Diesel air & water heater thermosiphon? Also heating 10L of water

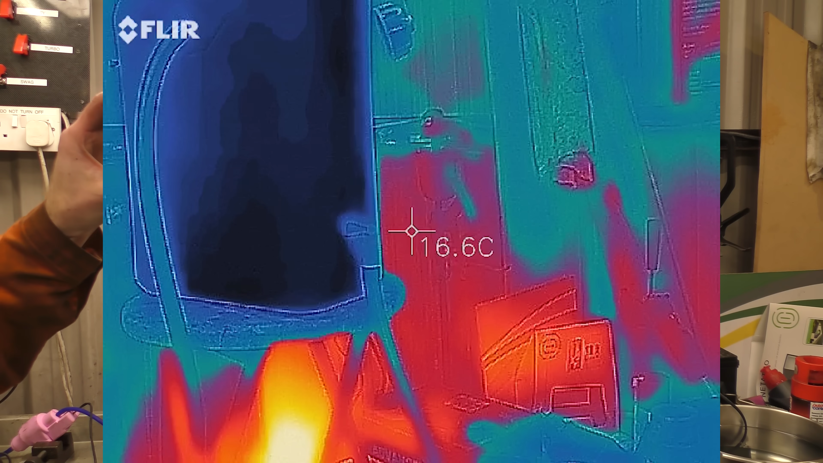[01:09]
On screen: spot 16.6°C
and see what's happening okay so the water is 10 degrees
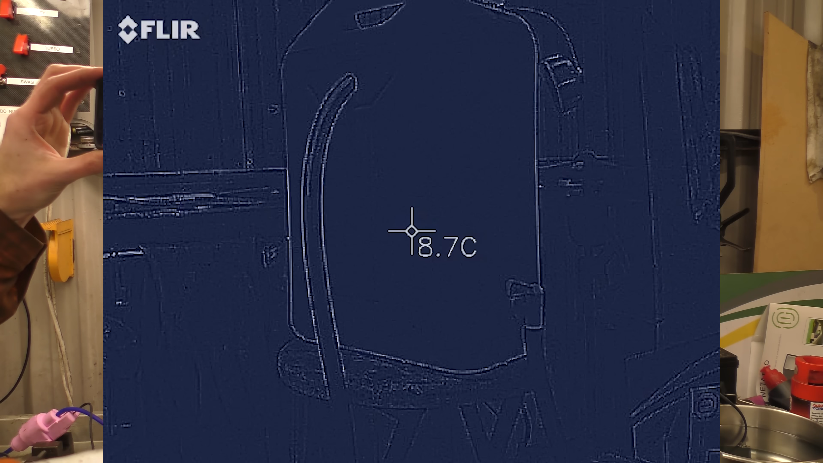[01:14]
On screen: spot 8.7°C
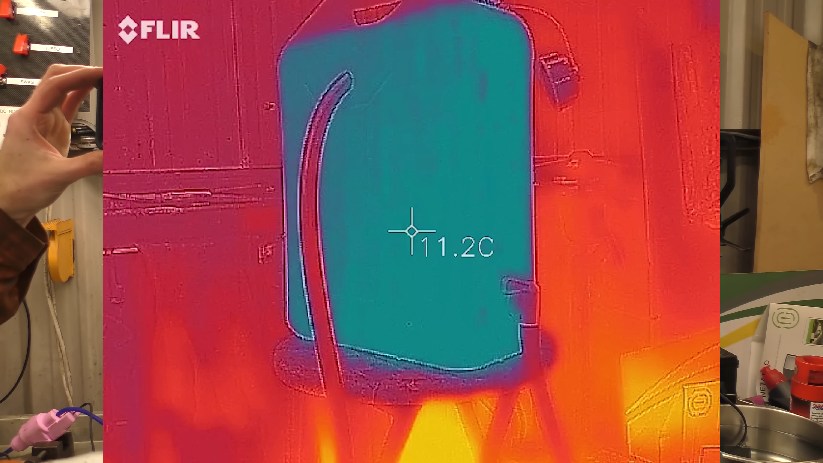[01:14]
On screen: spot 11.2°C
nine point something we'll call it nine point something there's a lot of heat there from the
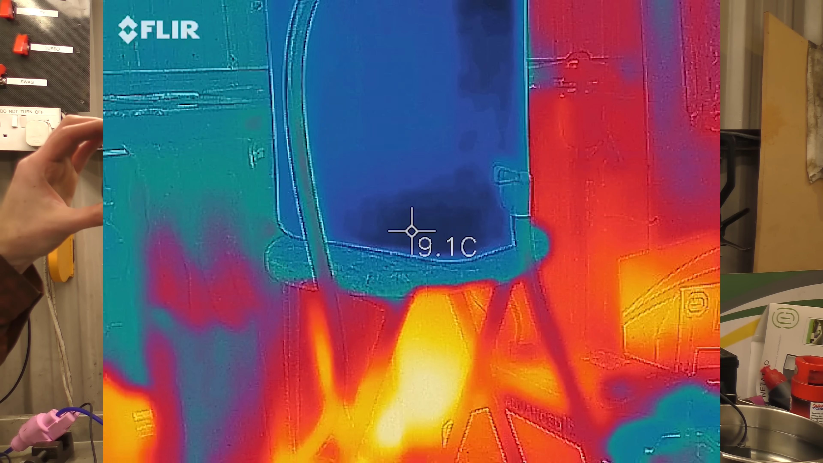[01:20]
On screen: spot 9.1°C
exhaust
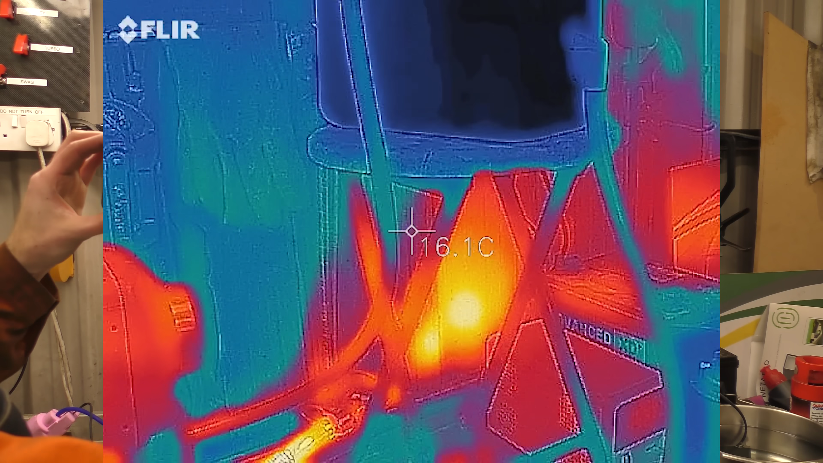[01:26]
On screen: spot 16.1°C
but i'm hoping that if i just kind of point this here in generation we'll see hot water start to
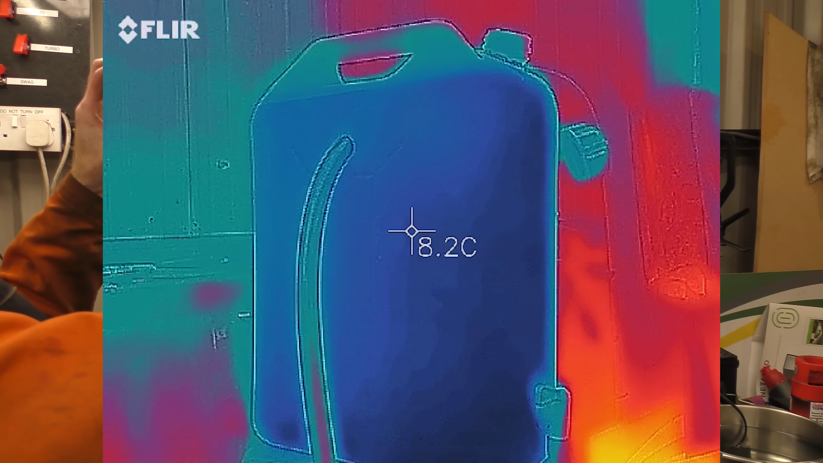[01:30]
On screen: spot 8.2°C
climb up the pipe that looks like hot water
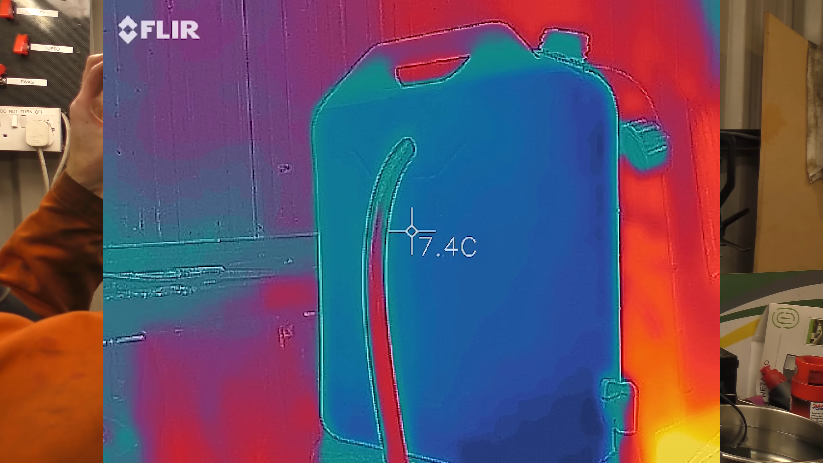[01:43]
On screen: spot 7.4°C
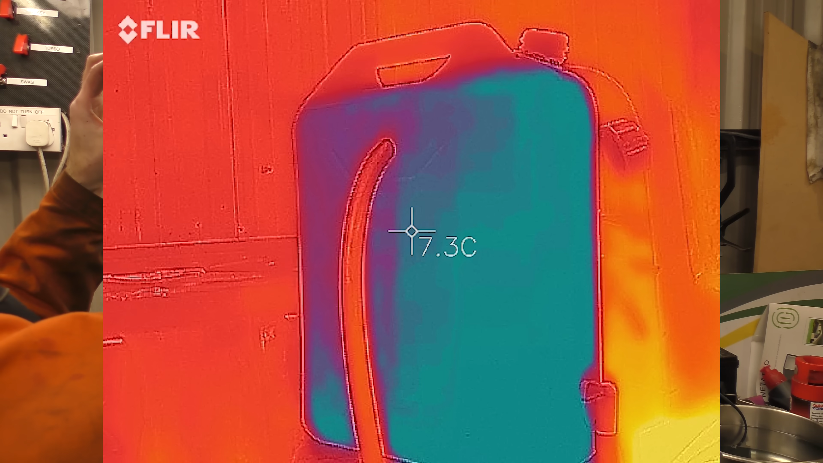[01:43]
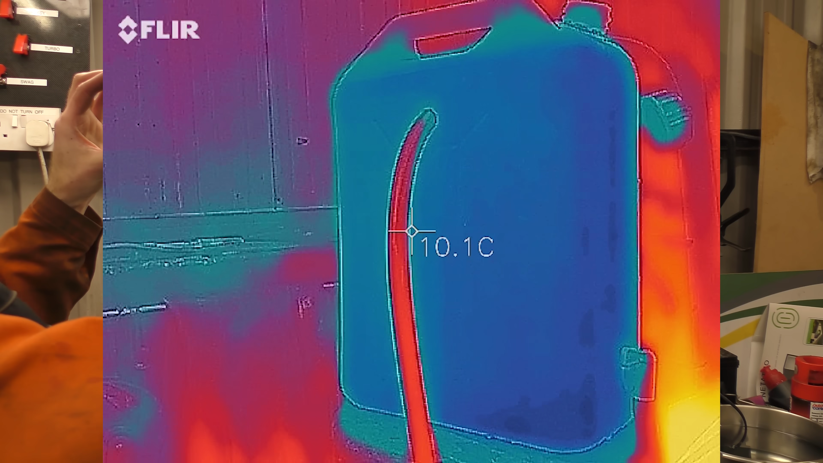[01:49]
On screen: spot 10.1°C
i can confirm there is warm water in that pipe and let me try and
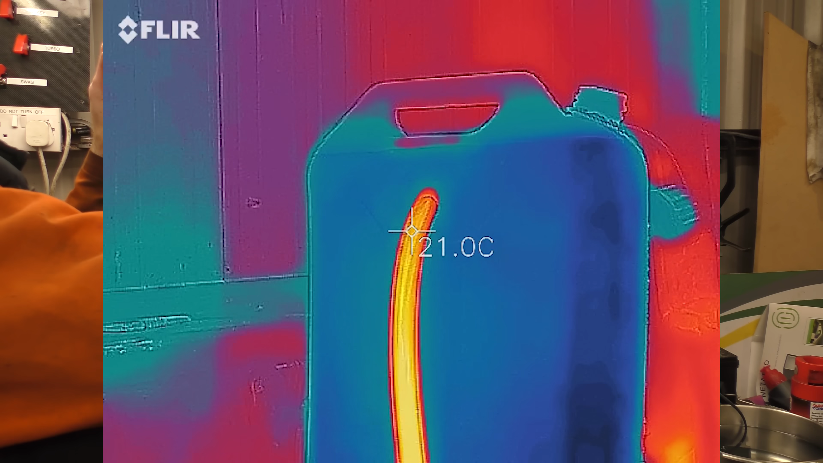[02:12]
On screen: spot 21.0°C
that's hot right okay so i will give this 10 minutes and then take
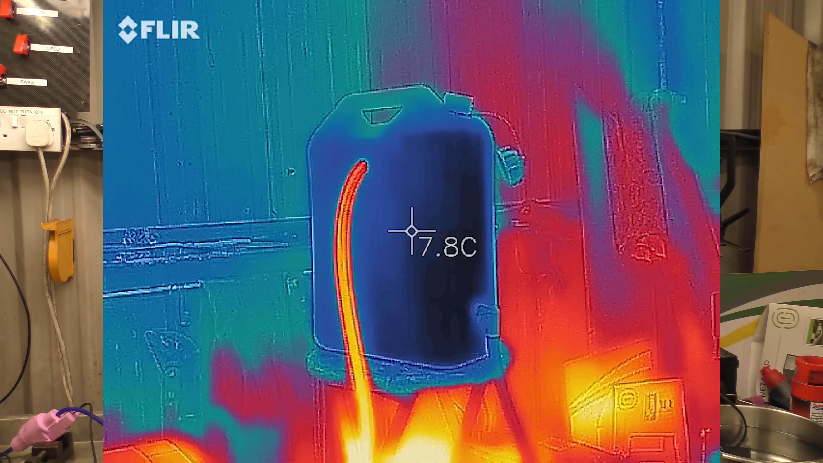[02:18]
On screen: spot 7.8°C
another reading and see what's happening in 10 minutes okay so we didn't get into 10 minutes what we did was we got to two minutes and i can see
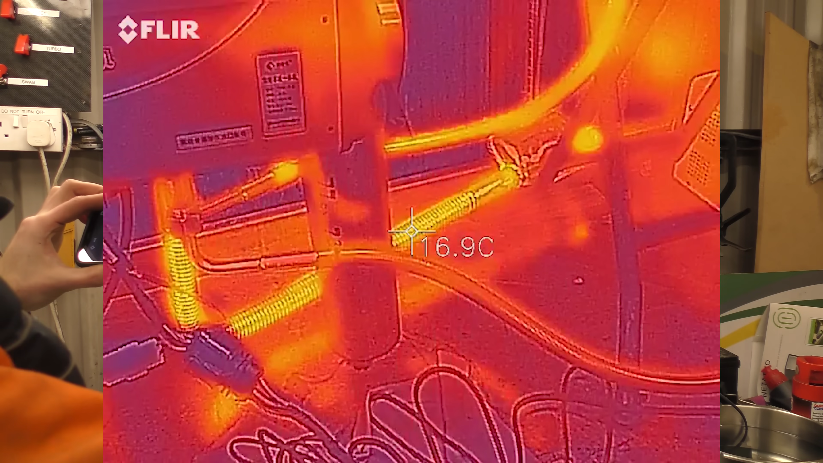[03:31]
one slightly warmer than the other pipe
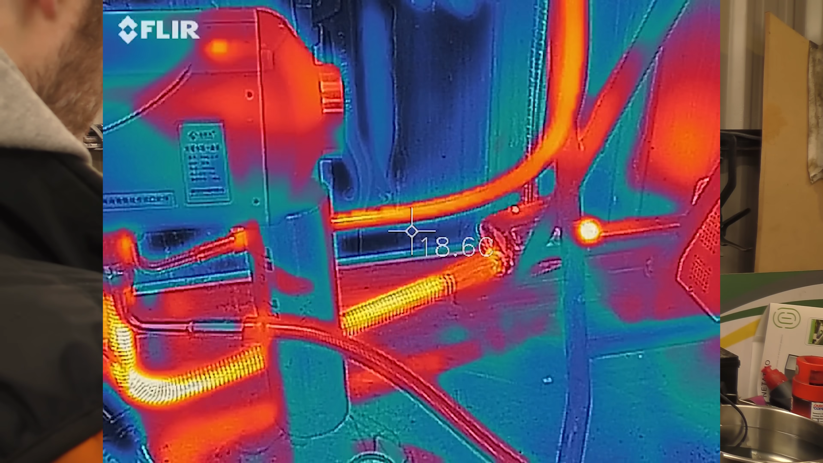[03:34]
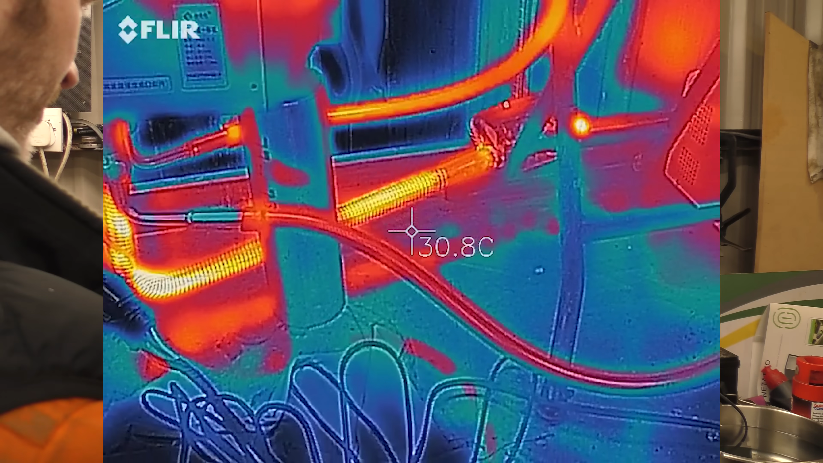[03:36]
and we're not really getting up
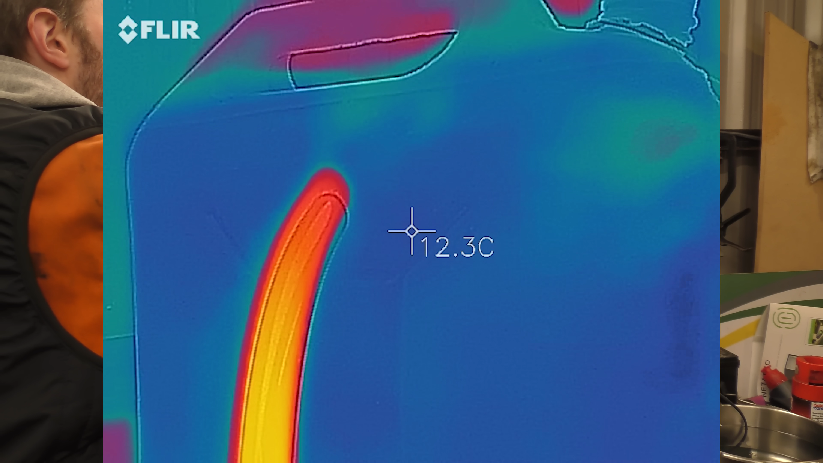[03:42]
On screen: spot 12.3°C
no there's not a lot of thermosyphon action going on here it's just glugging and splitting out boiling water every now and again
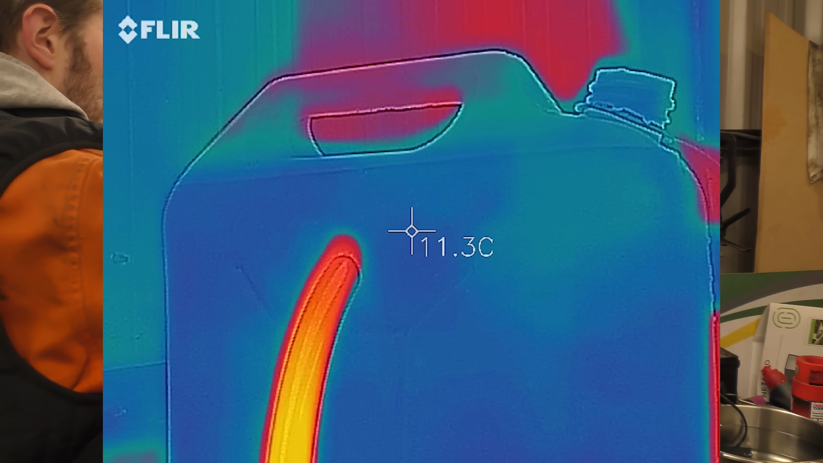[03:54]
On screen: spot 11.3°C
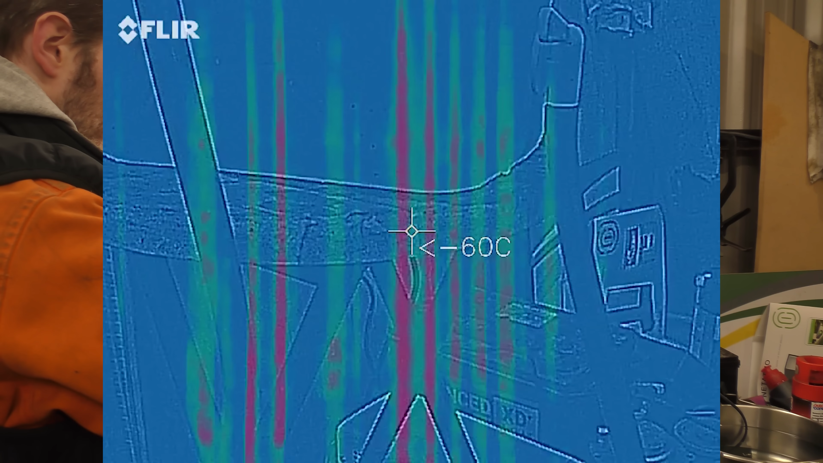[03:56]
which isn't what you want for your thermosyphon
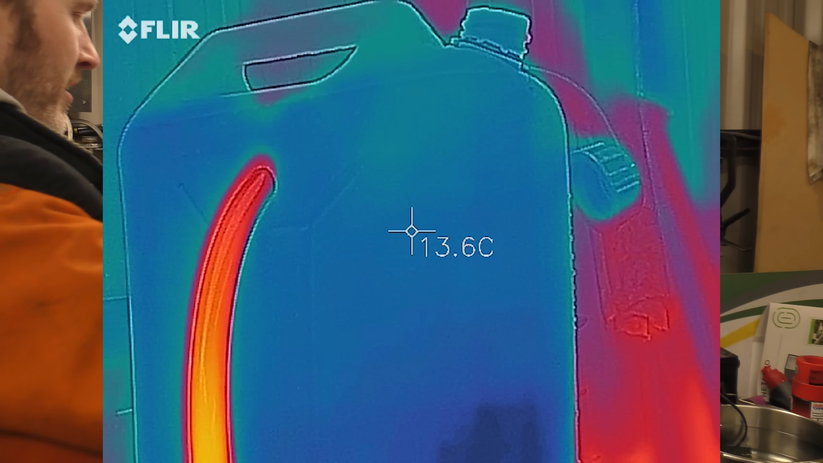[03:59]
On screen: spot 13.6°C
so i'm afraid it's a coolant pump only on this one shame yeah so that's thermosyphon not so much no pump only i'm afraid for this setup